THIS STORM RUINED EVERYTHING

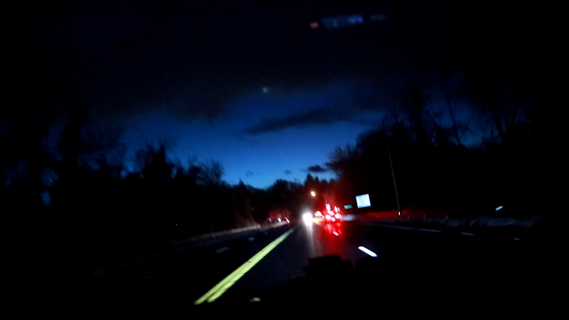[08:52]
Oh, no, I see flares. No, never mind. It was just the cops setting up friggin', oh, my God, completely just ice, that car. Cops were just setting up the power's out,
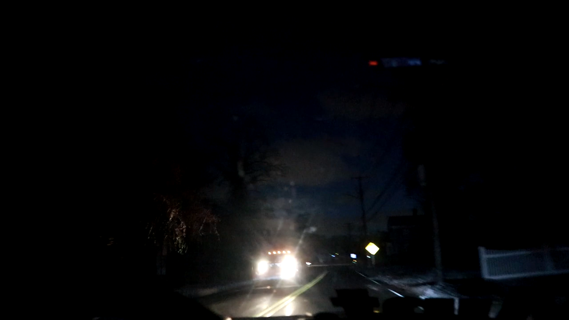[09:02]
so there's no road signal, so they were just setting up the stop signs and whatnot over there. No freaking power. Thank God the shop is back up and going.